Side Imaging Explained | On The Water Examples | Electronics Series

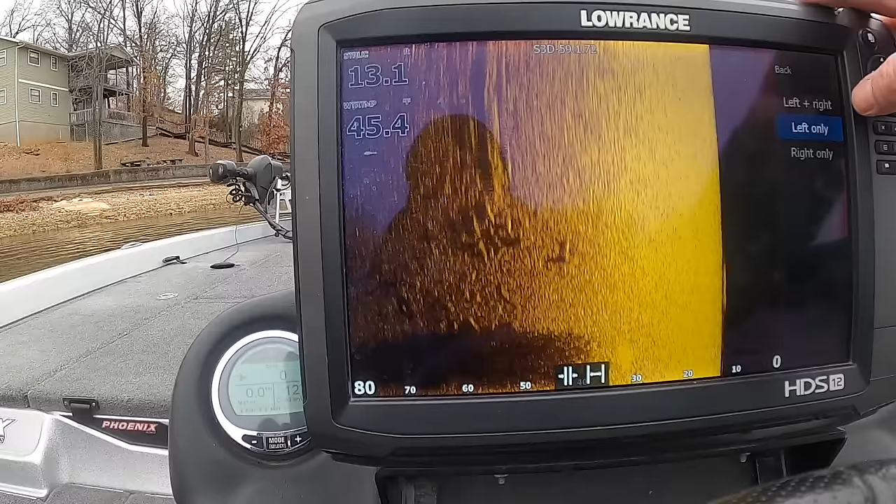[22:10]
You can totally get done with one. But if like, you know, you're scanning down a bank and you're only focused on what's on the bank or you're looking for a brush or something, you know, and it's on your left side, turn that thing on left. You're going to see so much better.
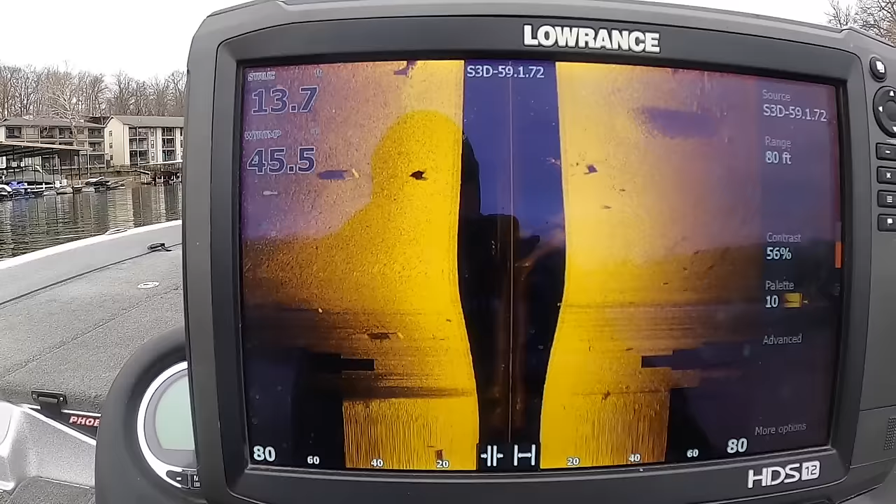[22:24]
All right. So now let's talk about the range real quick. I'm going to make this quick because if it scrolls past this, I'm going to lose it. So here's your range. All right. So we're looking 80 feet out to the side.
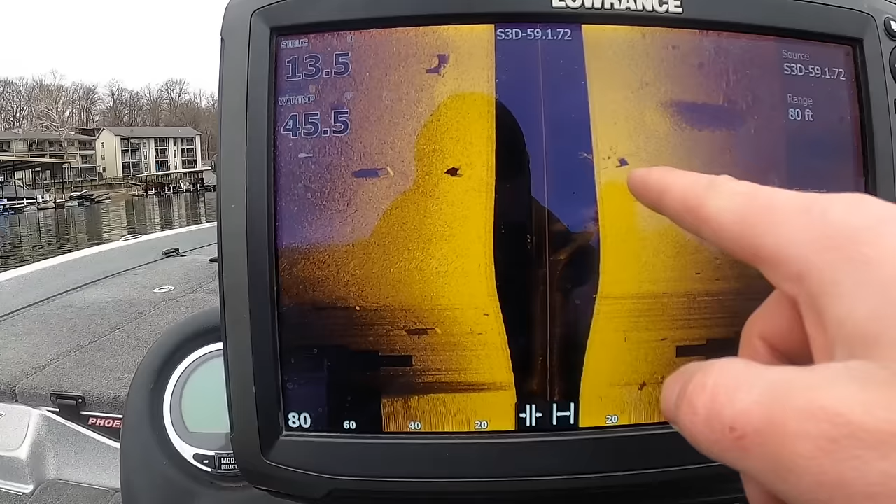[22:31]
Now this is looking much further than that, but it's only displaying a certain amount, whatever you want to set.
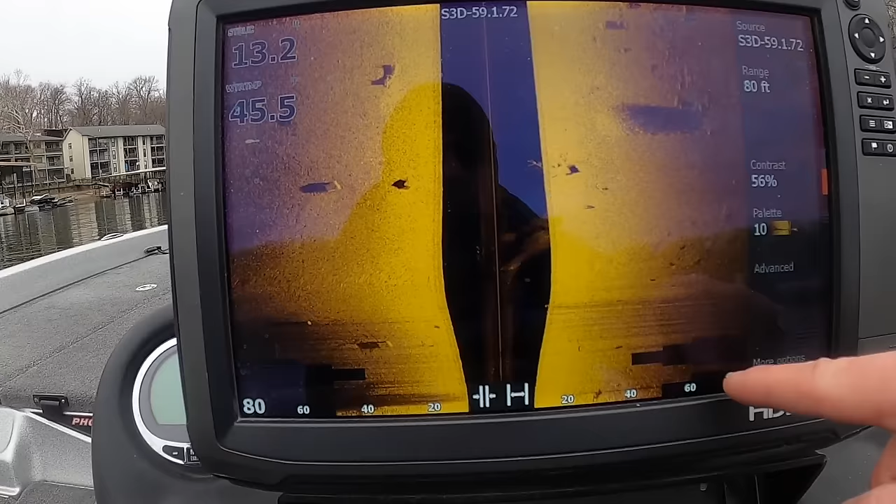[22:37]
So as you increase this range, say we go to 200 feet, it's going to take this space here and it's actually going to compress it. So I'll show you. I'll zoom out.
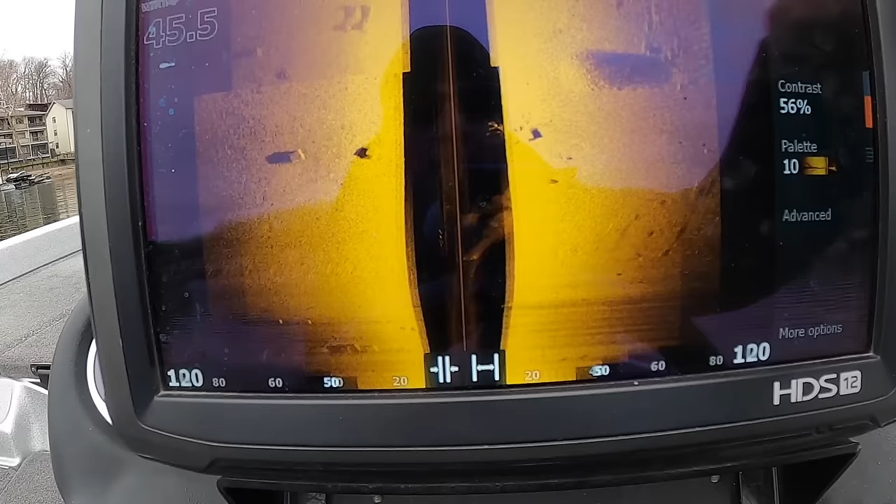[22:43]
See how it's still there.
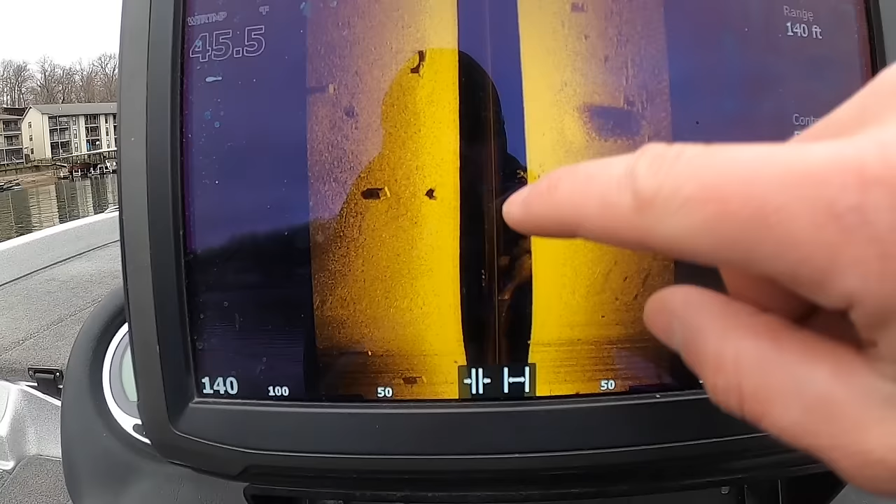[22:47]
You can still see everything, but it's, it's closer, right? But as you zoom in, the more you zoom in, the more this gets stretched out.
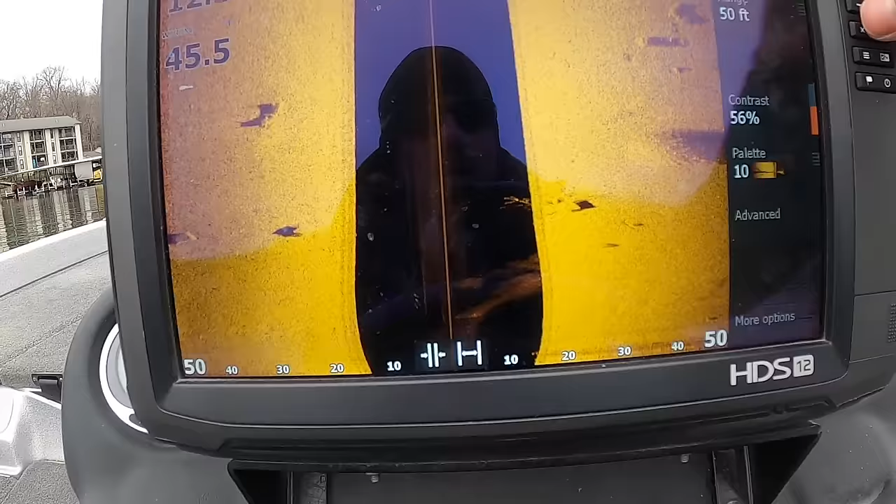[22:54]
So that's how side imaging is working. It's seeing far.
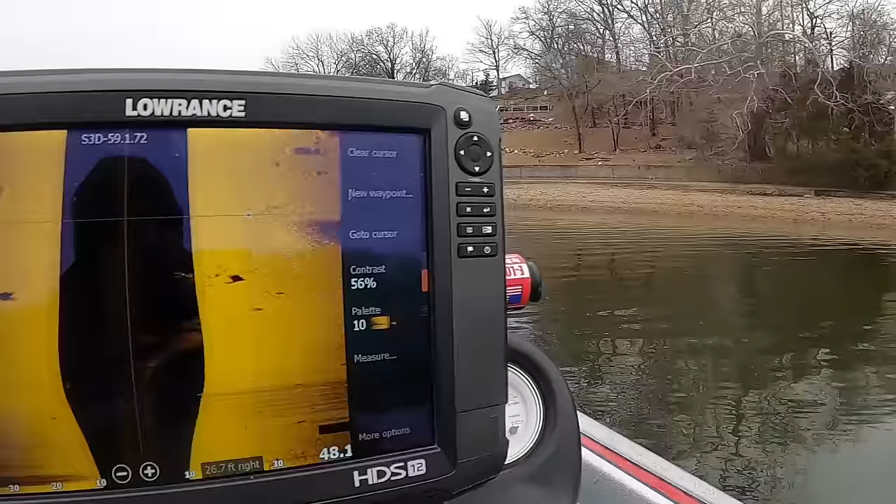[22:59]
It doesn't know the end. It just goes until it hits something and it comes back.
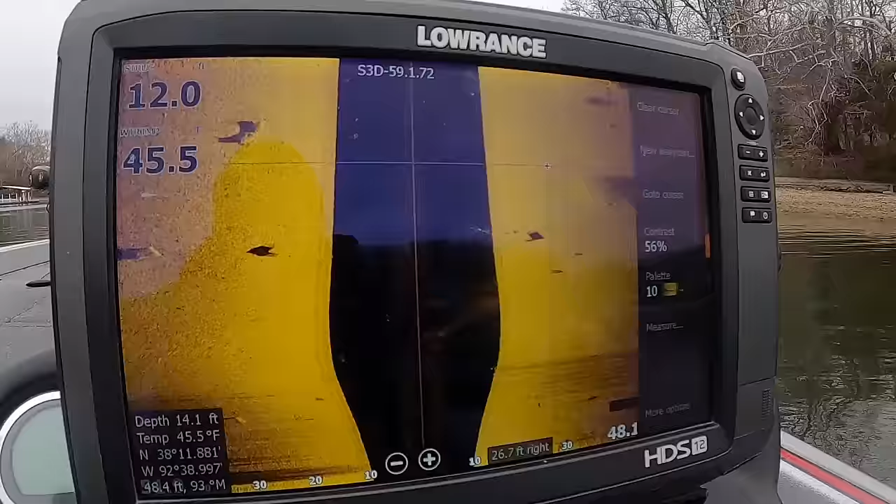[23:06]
On screen: water 45.5°F
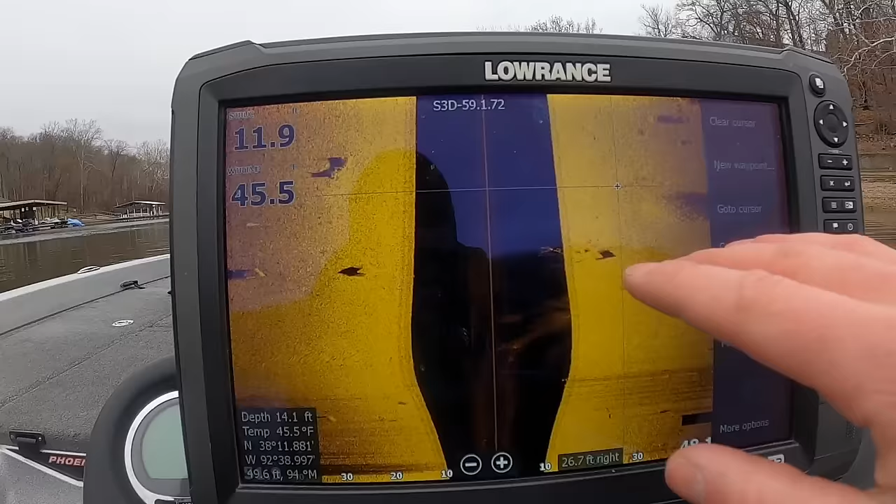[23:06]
On screen: water 45.5°F
And the job of the unit is just to display that. However, you have your parameters set up.
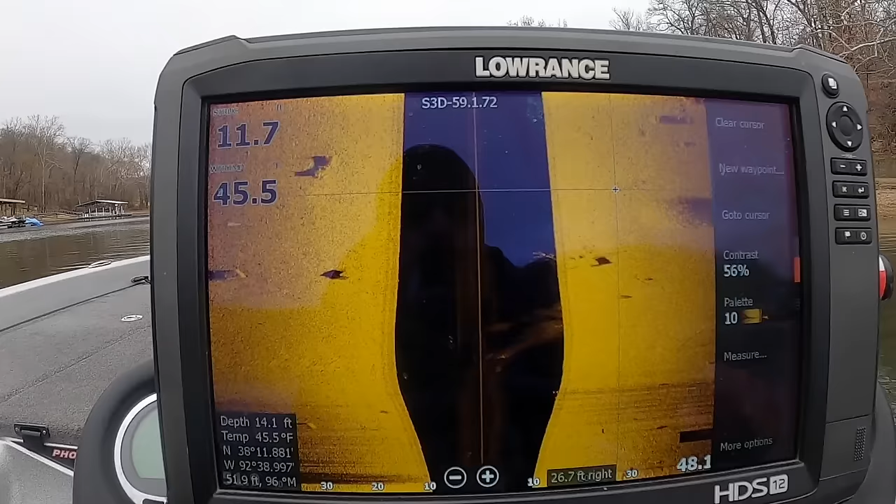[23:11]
So keep that in mind. If you have this range here at 80 feet, even a hundred feet, and you're looking for like fish, it's going to be very, very hard to see them. So turn this range down and that's going to help you out to see more.
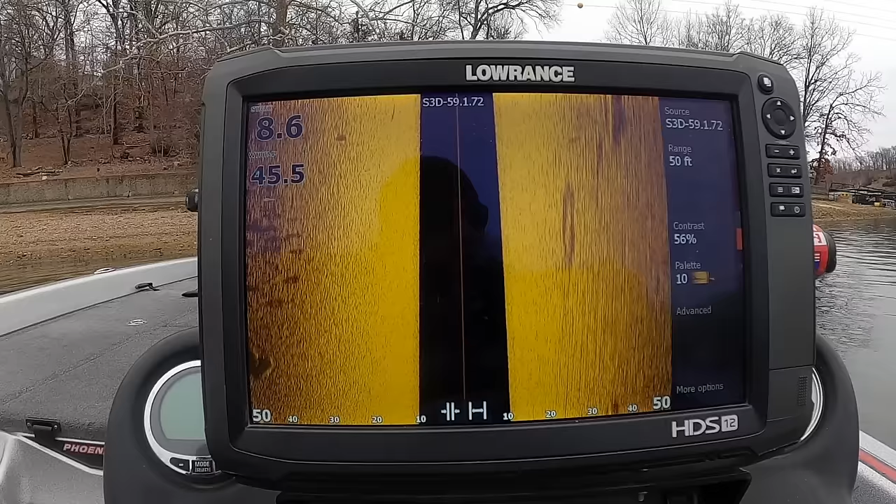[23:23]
Let's go graph around a few things and I'll show you, uh, kind of what things look like and, uh, it'll help you understand side imaging a little bit more.
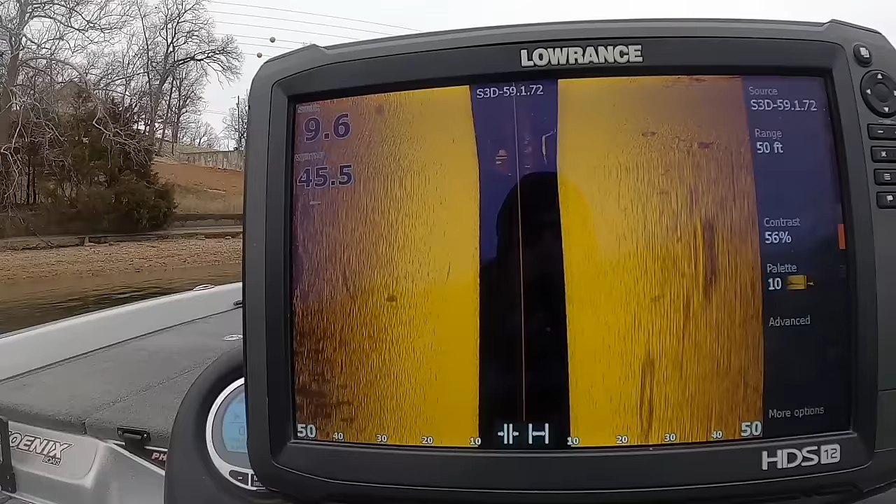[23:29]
So we're just going to go down this little bank here where we were at. Nothing to, there are a few concrete blocks and stuff out here that used to hold the dock up.
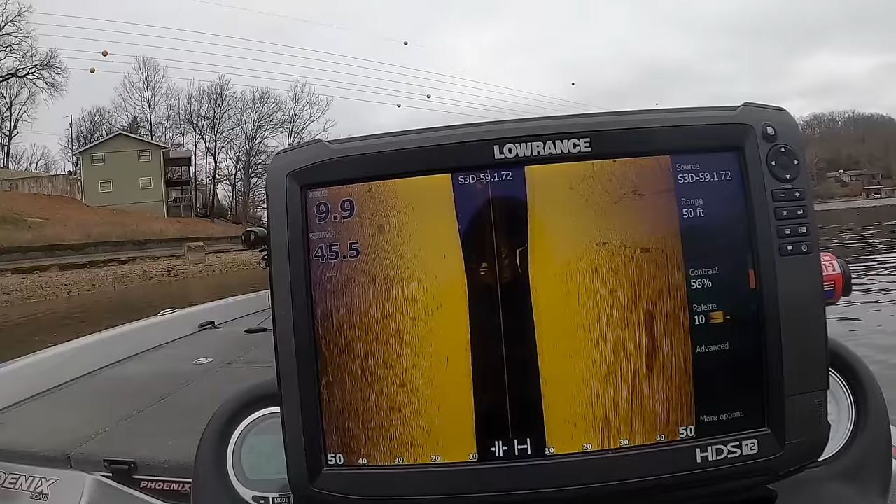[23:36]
There's a little bit of a brush pile near that. Now my disclaimer with brush is, uh, sometimes it doesn't show up very well.
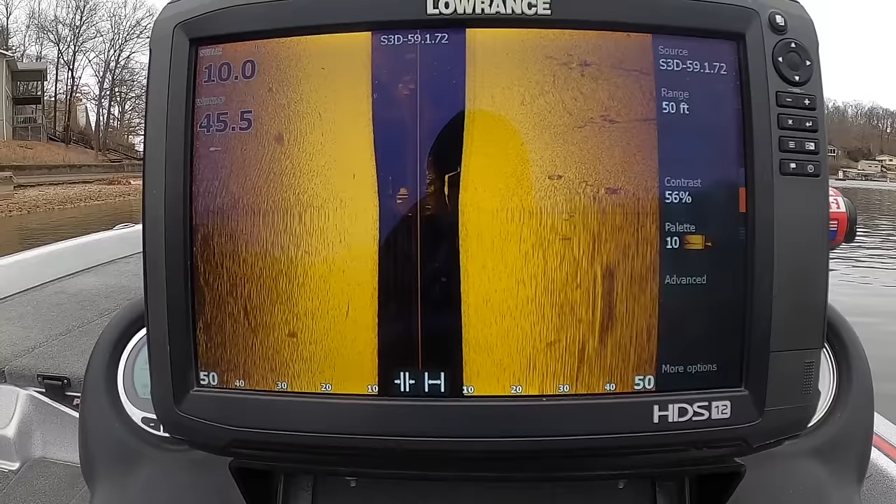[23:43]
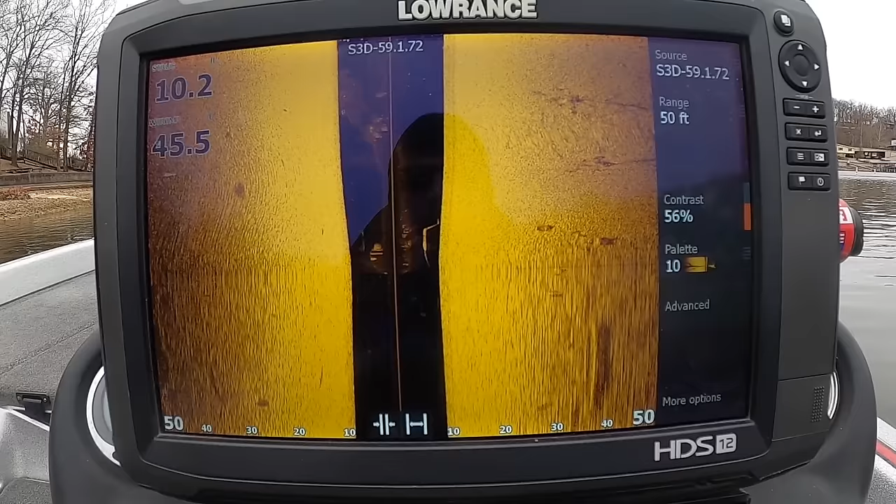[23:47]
You have to have a pretty solid piece of brush sometimes to get it to show up and to see its shadow. Shadows tell you a lot here on side imaging.
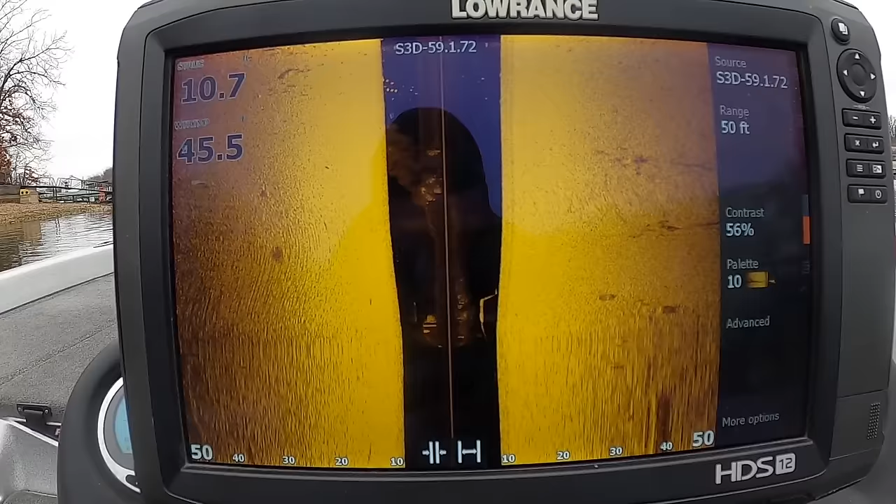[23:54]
That's one of the biggest things you can look for and help you understand what you're seeing.
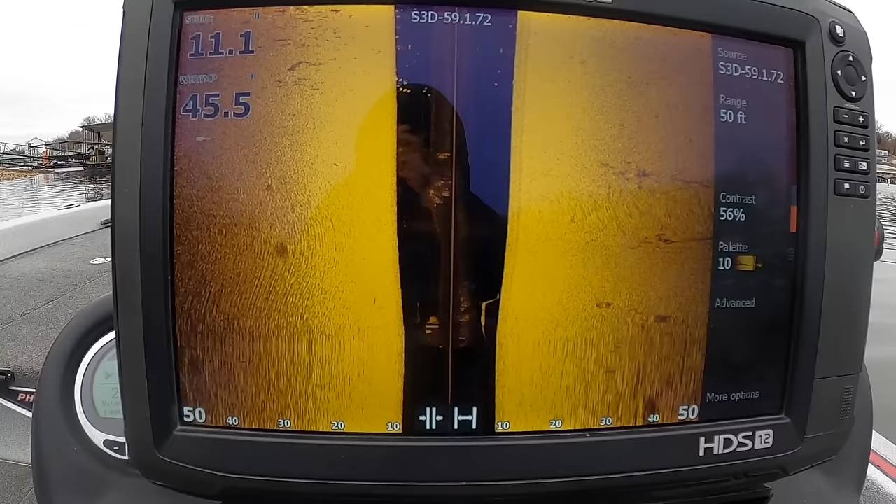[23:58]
And sometimes they just don't give you that good of a shadow. So you can see we've got some shadow out here.